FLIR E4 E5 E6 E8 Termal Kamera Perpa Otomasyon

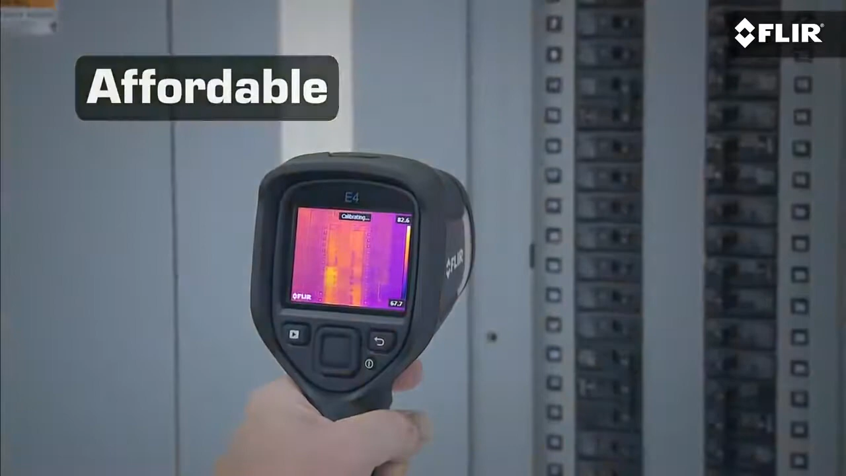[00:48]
The E4 is part of our brand new E-Series line,
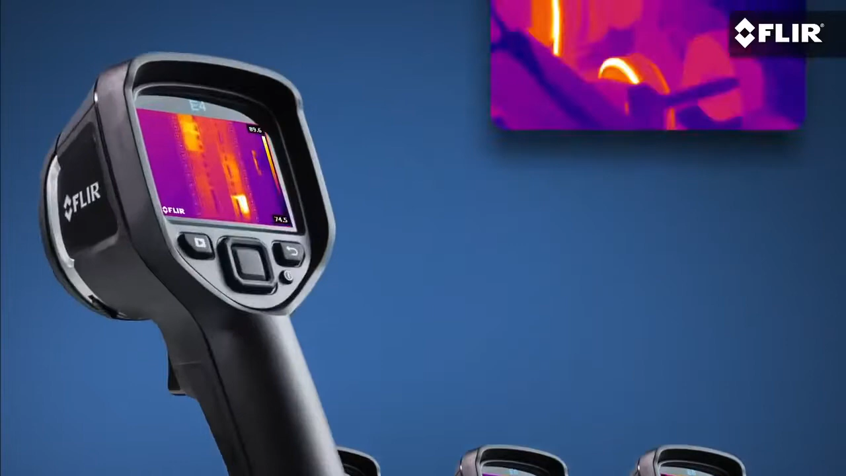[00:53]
and it gives you everything you need in a thermal imager to help you do quick safety checks and find hot spots that could be trending towards something much more serious.
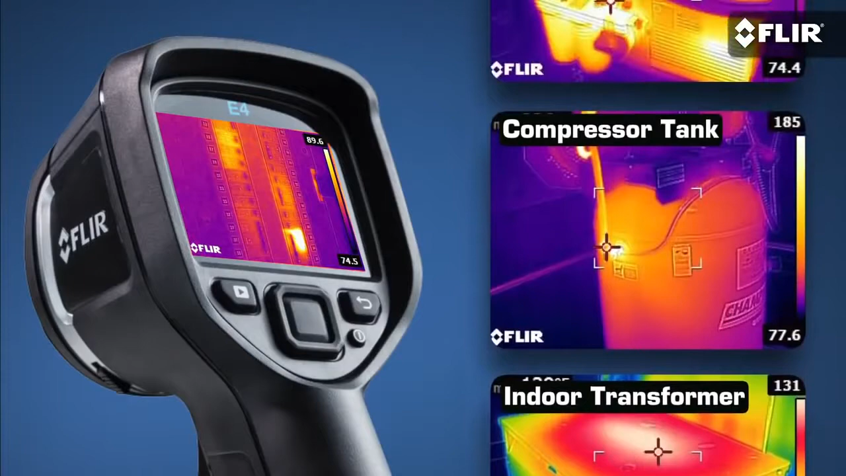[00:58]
It also lets you show your coworkers and customers what you've found, so they can move out with repairs and schedule maintenance better.
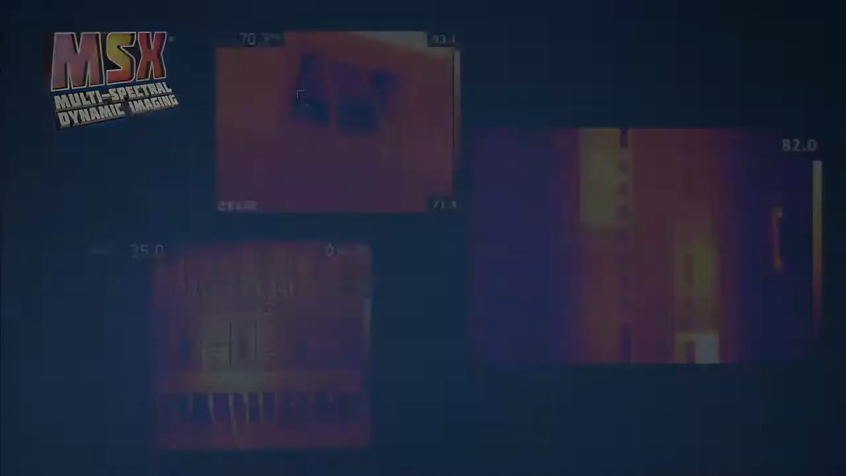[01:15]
What makes it different from past technologies is it combines the best thermal and visible imagery into one
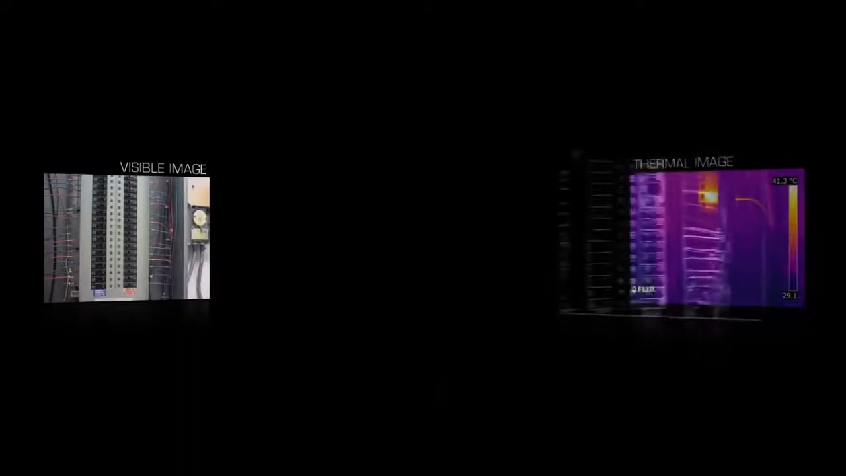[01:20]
simple-to-interpret image with all the key details left in, so you immediately know where the problem is.
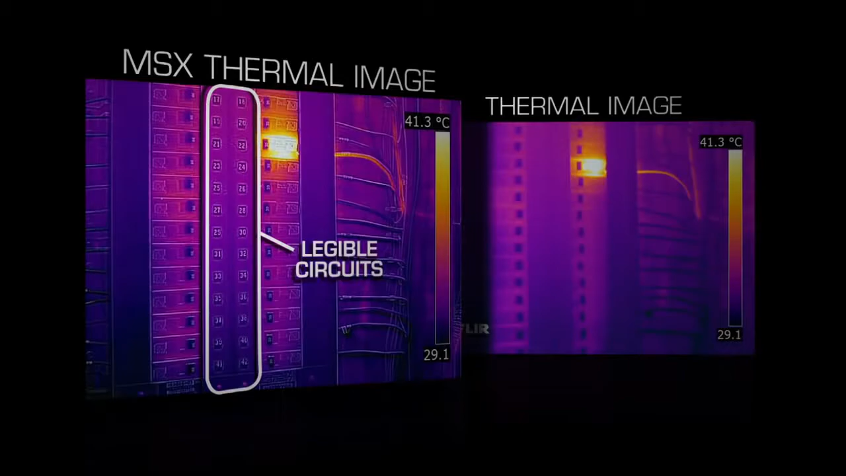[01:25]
On screen: scale top 41.3°C
FLIR T-Series cameras had this first, but now all our new E-Series models come with MSX. The E4 is fully automatic and focus-free.
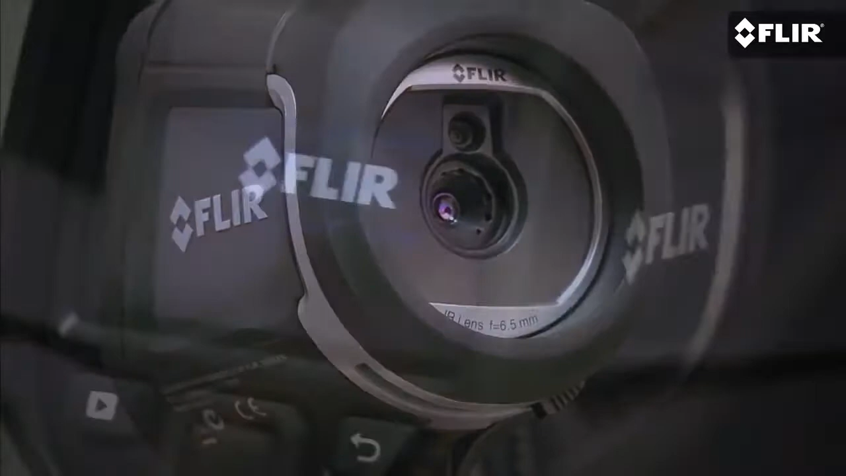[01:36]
You can measure temperatures with it so you know when something's too hot to stay online.
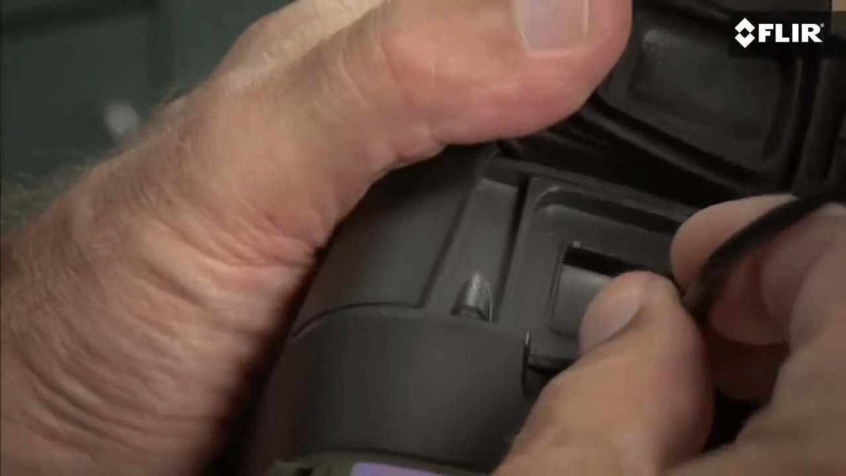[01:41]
And downloading, analyzing, and sharing the images you save is a snap.
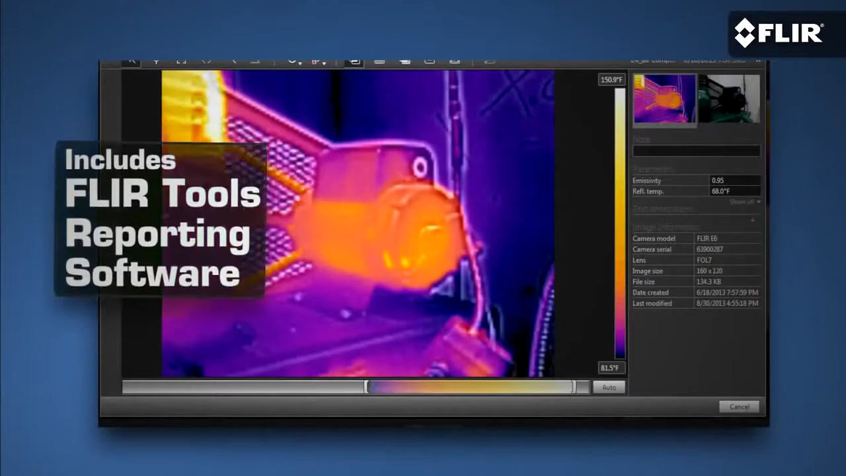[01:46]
On screen: scale top 150.9°F, scale bottom 81.5°F
It even comes with simple reporting software that lets you do all sorts of cool diagnostics with the imagery.
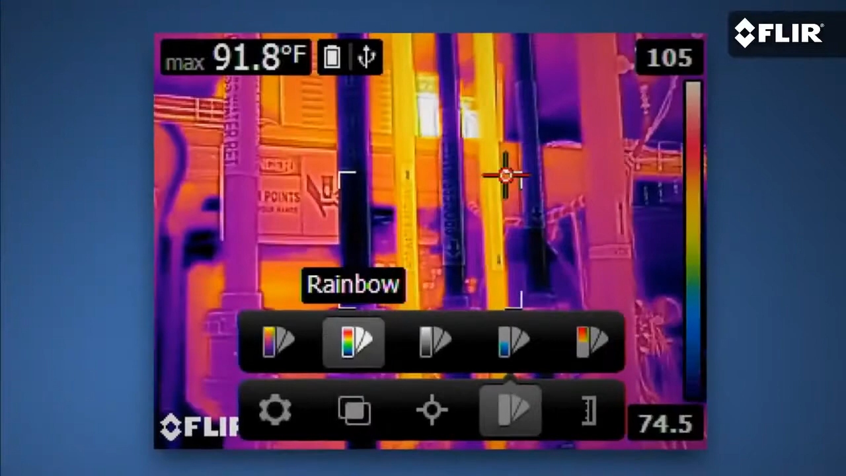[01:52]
On screen: max 91.8°F
If you can use a smartphone, you can work a FLIR E4. In fact, it's probably easier. That goes for the new E5, E6, and E8 as well.
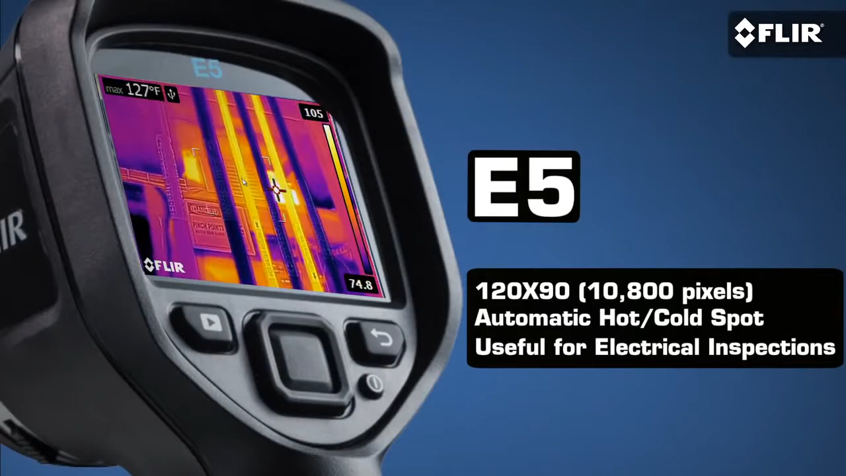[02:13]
On screen: max 127°F
you might want an E5 with higher thermal resolution and its handy area measurement function that automatically shows you high and low temperatures. Or, if you're going to be doing a lot of surveys and need to stay at an even safer working distance, the E6 gives you twice the resolution and thermal sensitivity of the E4 for more subtle detail.
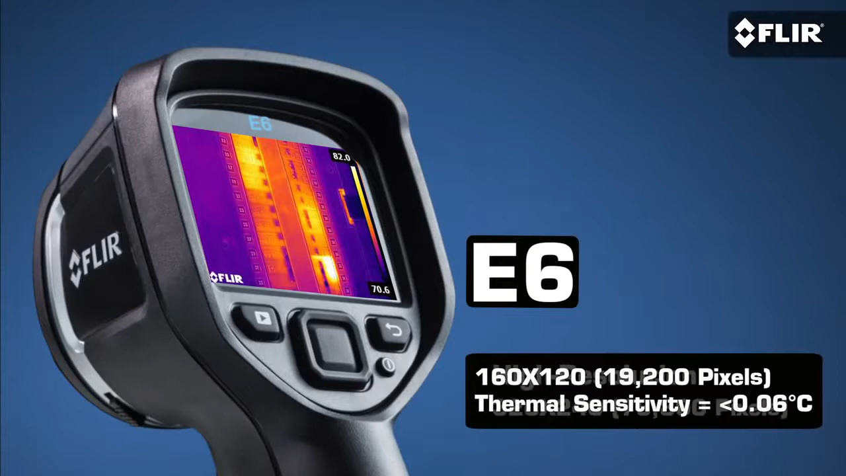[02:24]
Now, for the ultimate thermal resolution in this kind of compact infrared camera, the E8 is an excellent and very reasonable choice.
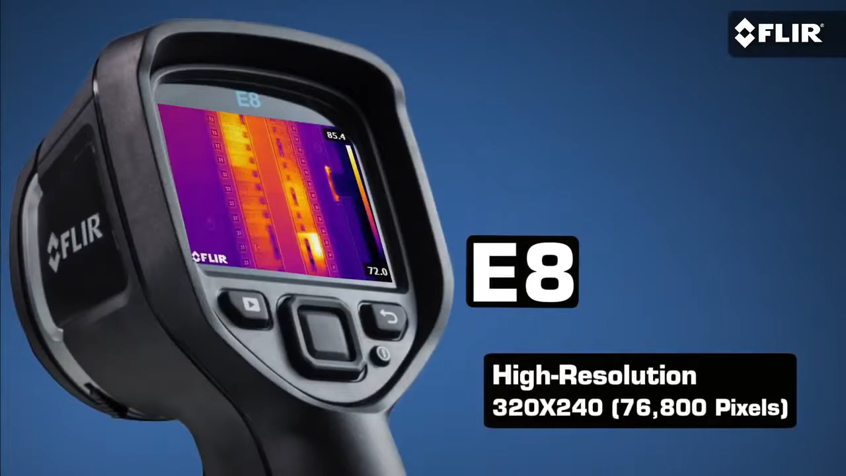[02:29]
But E-Series doesn't stop there.